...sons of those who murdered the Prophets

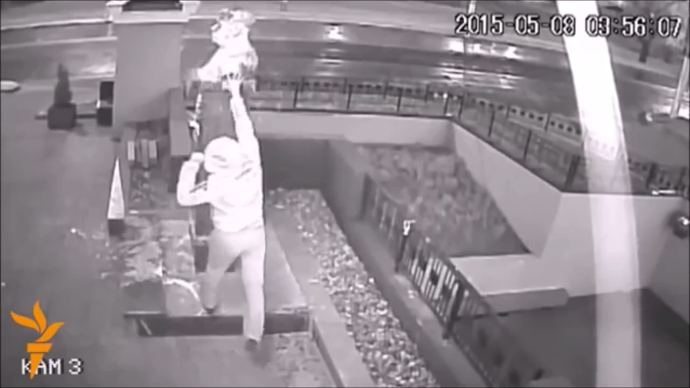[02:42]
A surveillance camera caught this resident of Lipetsk making an anonymous protest.